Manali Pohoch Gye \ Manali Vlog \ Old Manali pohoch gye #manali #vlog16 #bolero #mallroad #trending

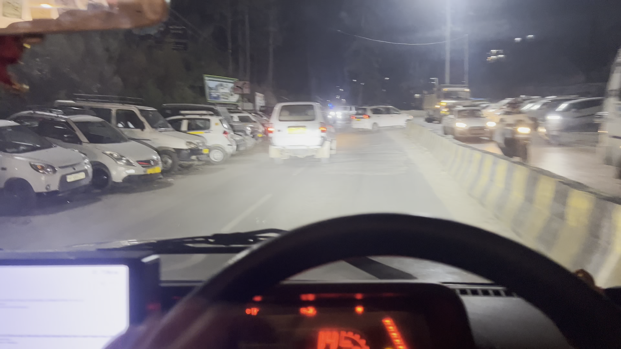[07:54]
अमें तलते हैं अभी यह नसीर तो फाइनली अपन माल लोड के मार्केट से अब निकल चुके हैं आगे की तरफ अब उपर जाने का रस्ता कौन सा है वो पूछना पड़ेगा अपन को